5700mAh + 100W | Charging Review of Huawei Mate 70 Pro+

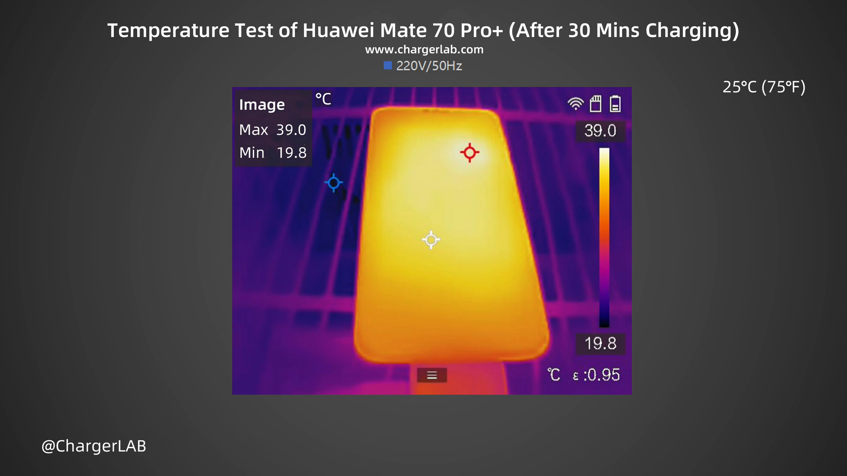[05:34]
On screen: max 39.0°C, min 19.8°C, scale top 39.0°C, scale bottom 19.8°C
The temperature rises slightly, and the power is stable at around 43W. After 30 minutes, the maximum temperature on the front is 39 degrees Celsius. The back is 38.9 degrees Celsius. The temperature has dropped, and the power is 30W.
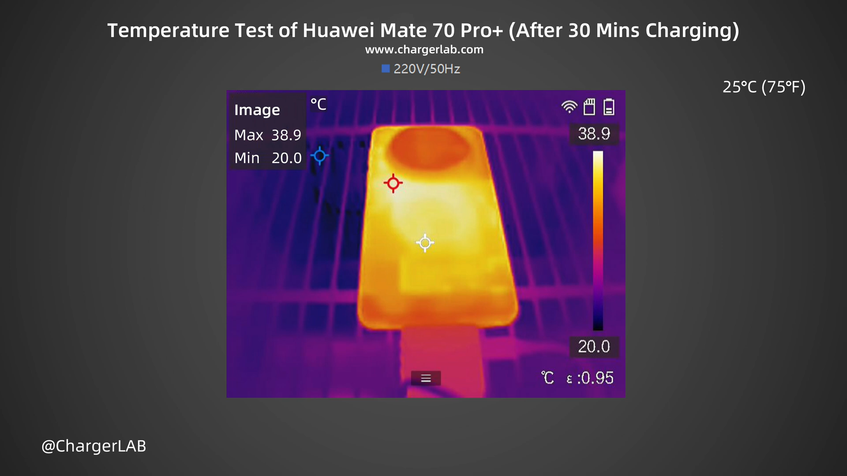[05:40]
On screen: max 38.9°C, min 20.0°C, scale top 38.9°C, scale bottom 20.0°C
We also turn it into another curve. The temperature during charging is between 38.9 and 41.6 degrees Celsius.